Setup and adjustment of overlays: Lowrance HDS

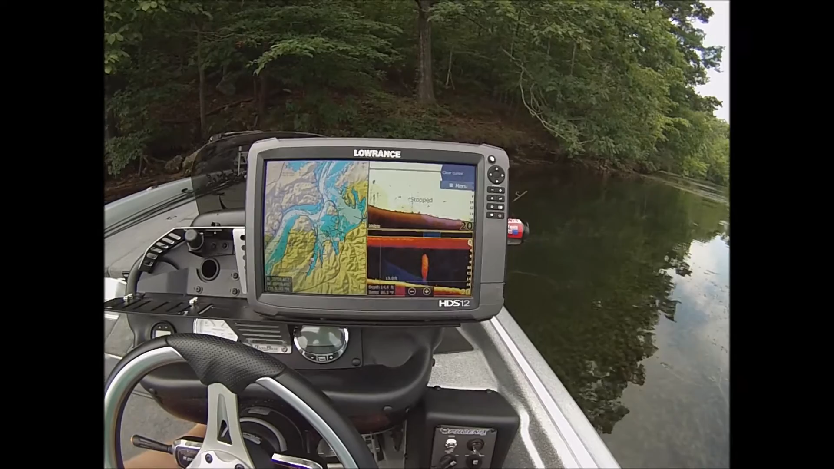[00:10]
hey guys wesley here coming to you from chickamauga lake i thought i'd make a video this morning on how to adjust your overlays on your hds units i have people
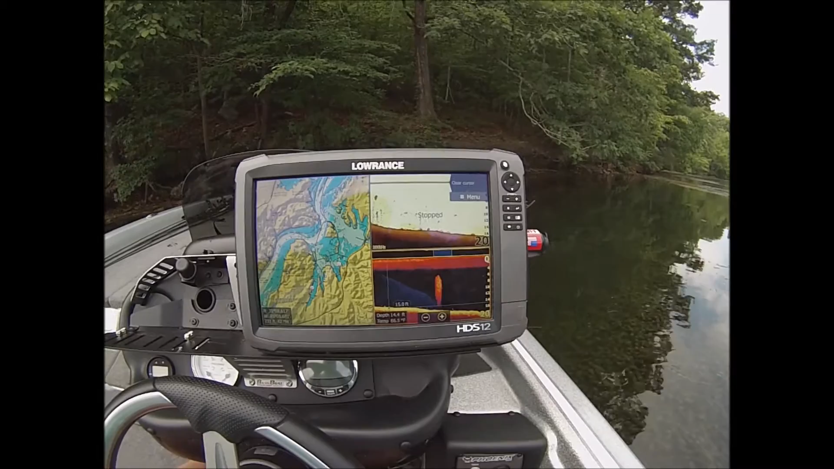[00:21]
ask me all the time hey man how do i get the time on here how do i get you know my speed on here so i'm figured i'd make a little short video and show you we start by on the hds units your even your gen 2 touch and your gen 3 all do this but once you've updated your gen 2s you can press the power button one time
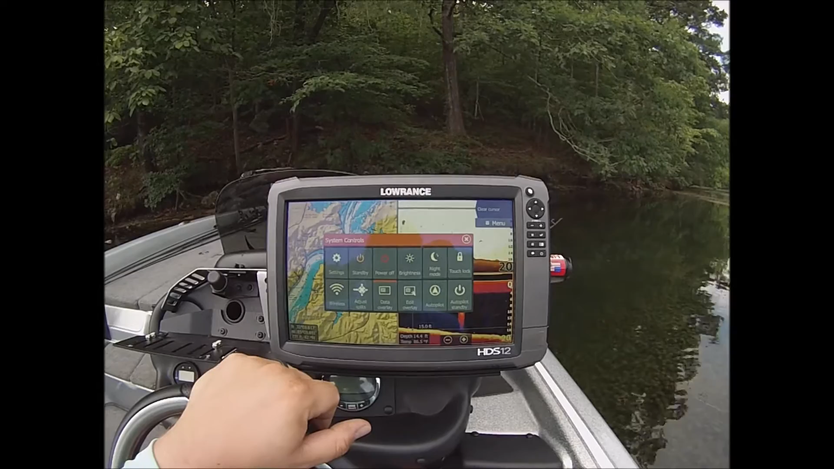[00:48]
and all your controls will come up so you can right here it's real easy to do on this on these
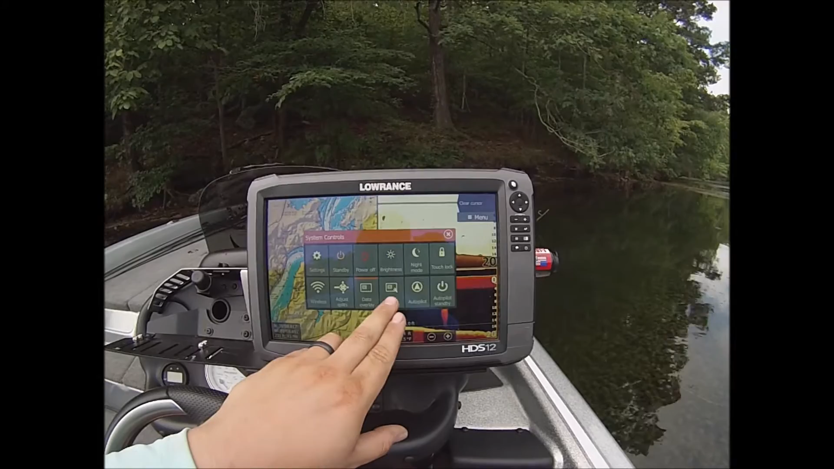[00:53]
new updates so edit overlays okay menu we're going to add so i'm just going to show you some things that personally i run this is a real common screen split map 2d sonar down imaging that's a that's a real common ledge screen for me when i'm out graphing fish deep this is these are probably my most used screen so i like the the speed
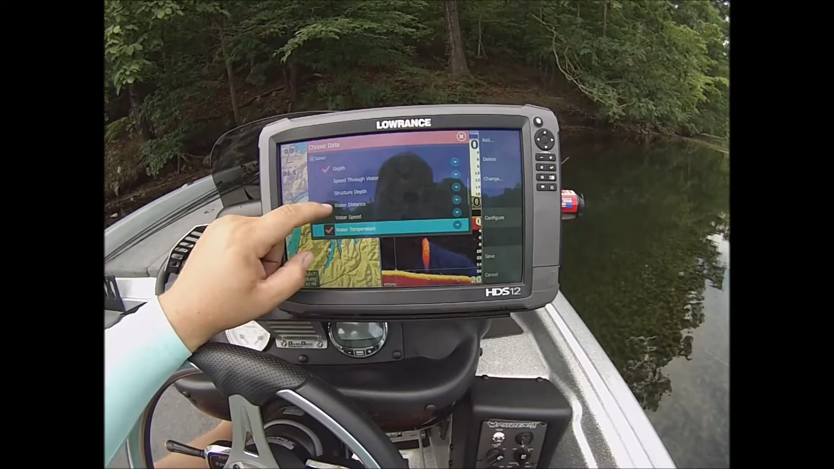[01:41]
we're going to add depth depth we're going to add water temp and i typically like to include the time we'll do the time okay so as you can see now they're all over here on this left side so we'll move them i typically put my time down in the bottom just because it's not something that i'm concerned with all the time some
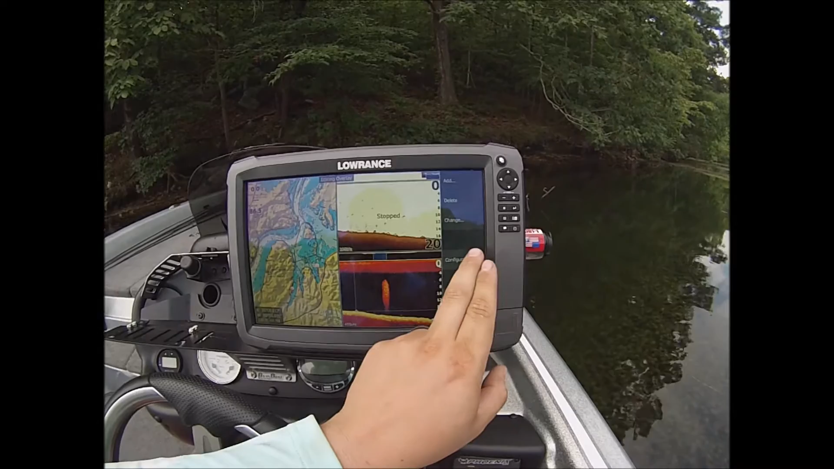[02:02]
another thing i do i configure i take the caption off of everything you don't need it i mean you're going to look at that know that that's the time
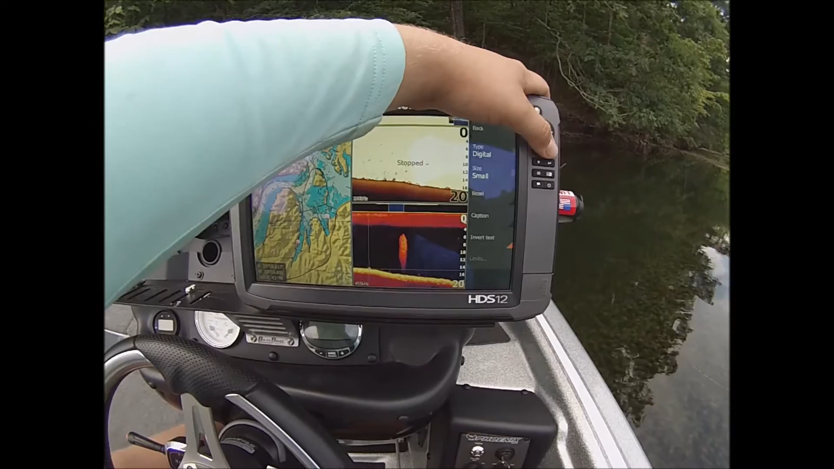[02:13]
so the next thing i do i make it bigger so you can hit your plus sign your plus button just like you're zooming in and it will make it bigger okay so i'm happy with the time there let's go with our depth i typically run it in the upper left of the sonar screen okay again caption off and i make it one size bigger okay
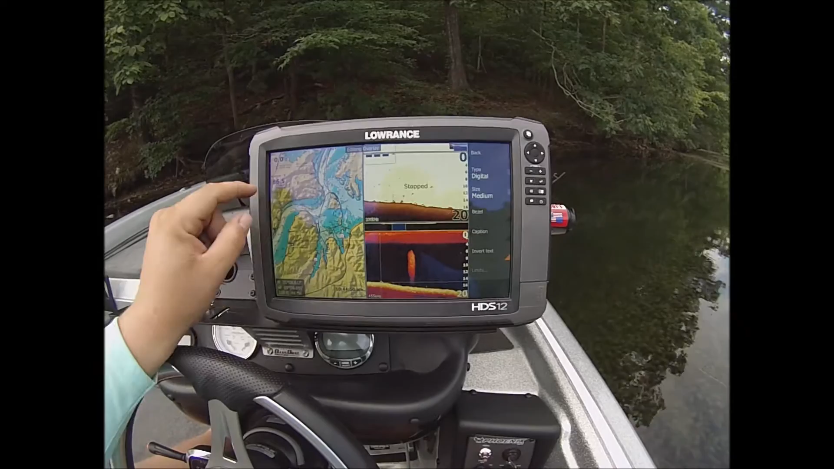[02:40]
same thing with our water temperature put it over here we know what that is i'm going to take the caption off just a little less clutter on the screen i usually don't make it bigger
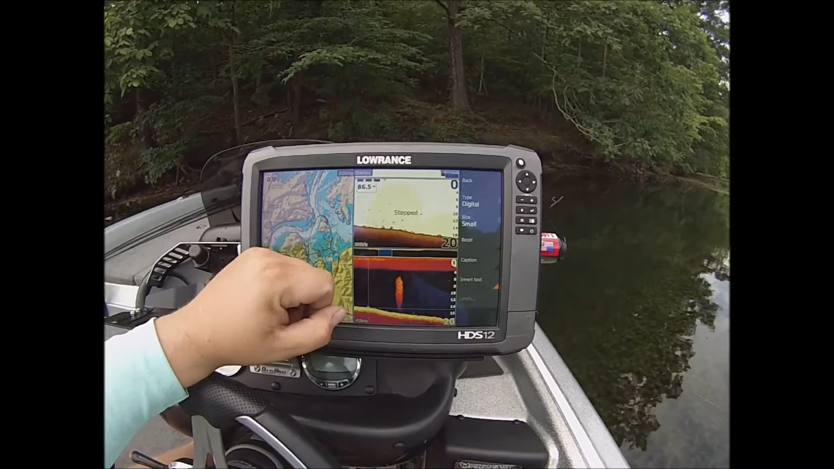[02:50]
again that's not something you need all the time and then finally our speed i do make it bigger
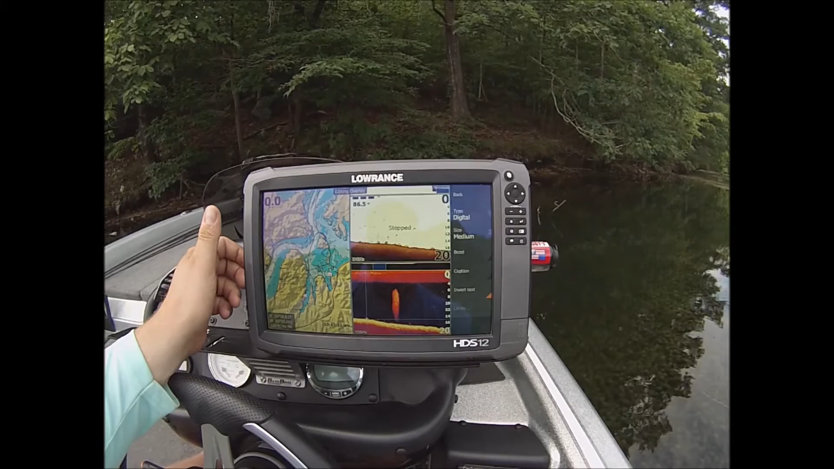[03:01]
and that's all you do now that you've got your overlay set up like you want you just save them
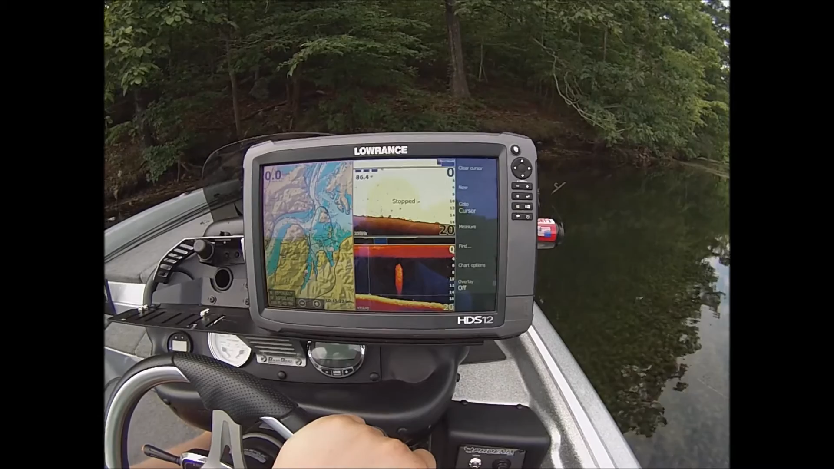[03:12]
and there they are they're permanent unless you change them and then if you do want to change them say you want to edit you you
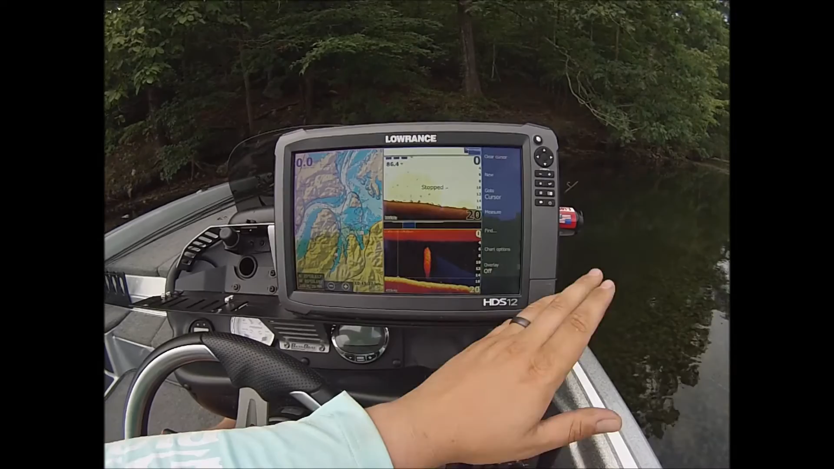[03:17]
you want your sonar down here let's just say for example
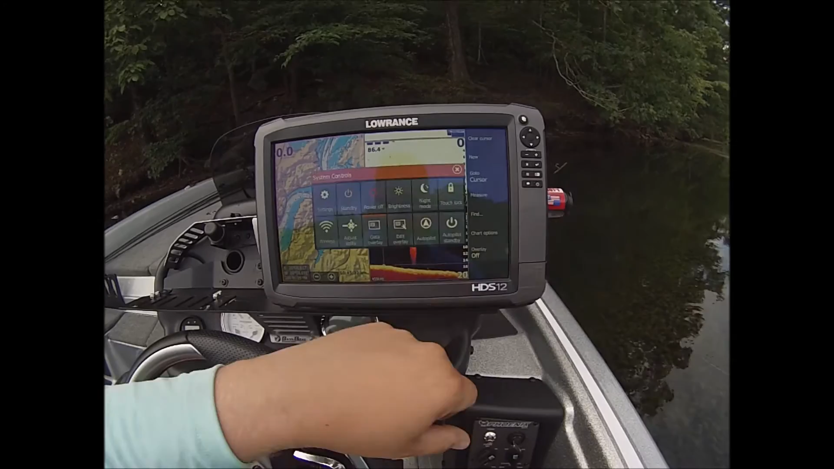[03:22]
go back to edit overlay you can go here drag it down there save pretty simple